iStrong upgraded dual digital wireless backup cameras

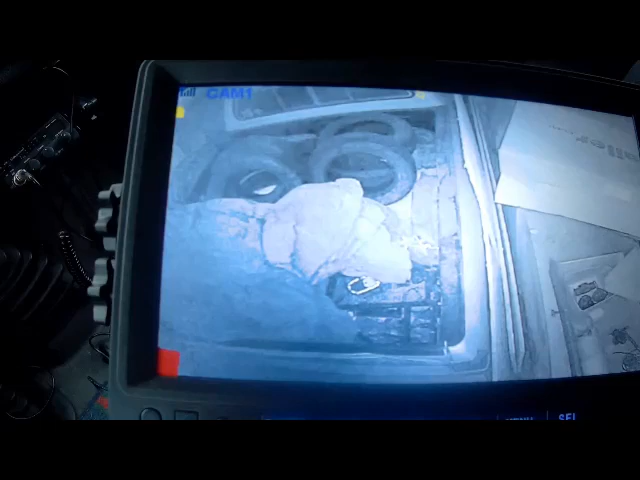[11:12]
uh the like we're in this case it's it's camera number one which is the left hand side and again that's an infrared picture that you're looking down on top of